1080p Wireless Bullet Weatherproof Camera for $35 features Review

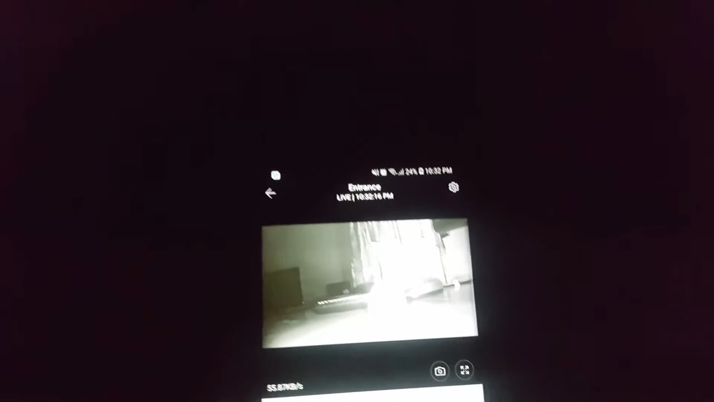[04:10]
all right guys we're in the dark so I don't want to pick up the infrared but as you can see guys you can still see in the dark as
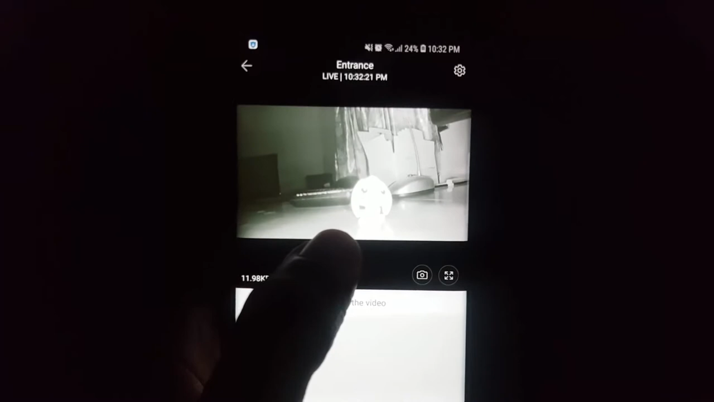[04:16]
the room is now dark but you do notice the infrared is on once the infrared
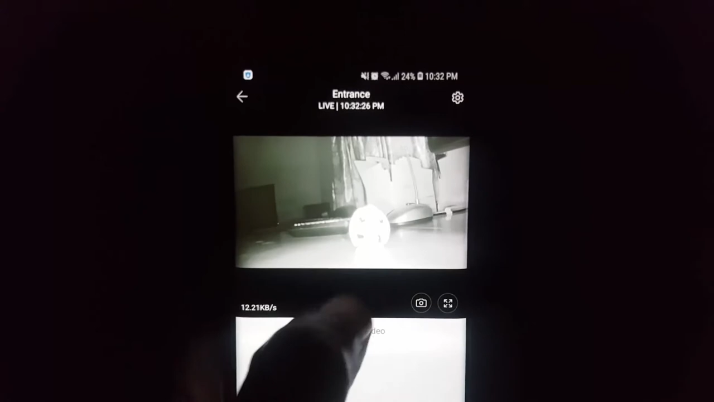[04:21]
is on you notice it lights up the um the toy on the table and of
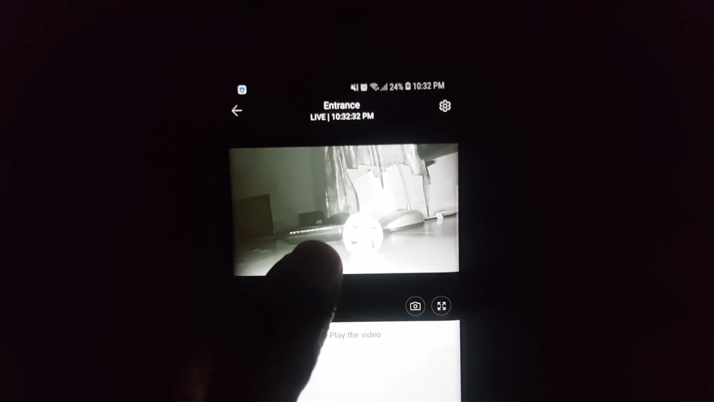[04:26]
course you can see stuff in the background just the same the room is pitch dark I'll just remove the camera and you can see it's
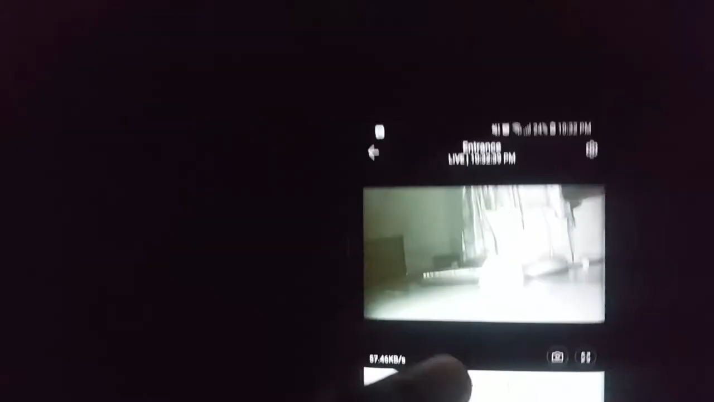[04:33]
just pitch dark but of course the camera's infrared is working fine
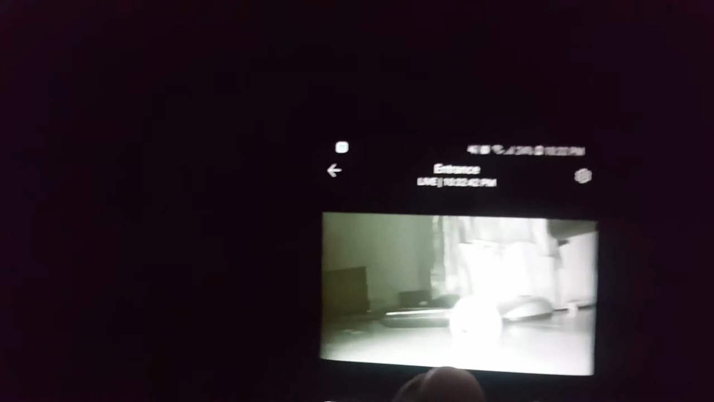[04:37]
and of course due to the camera I'm just going to turn it on the camera you notice that's the infrared light in the background